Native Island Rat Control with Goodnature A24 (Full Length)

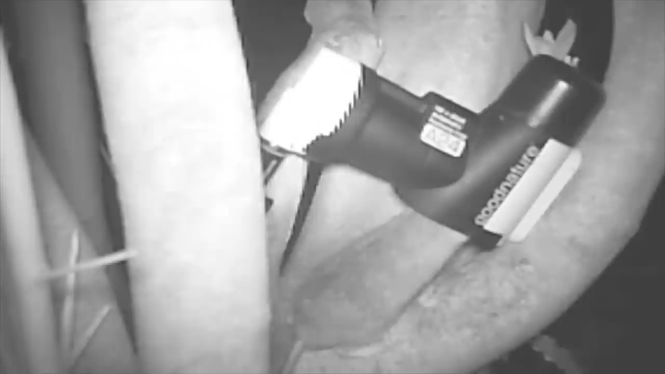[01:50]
At this point gravity takes hold and the animal drops out.
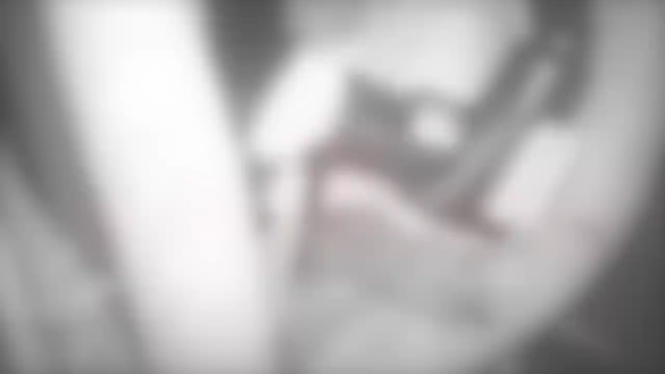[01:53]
The chamber of CO2 automatically refills making the trap instantly available to kill again.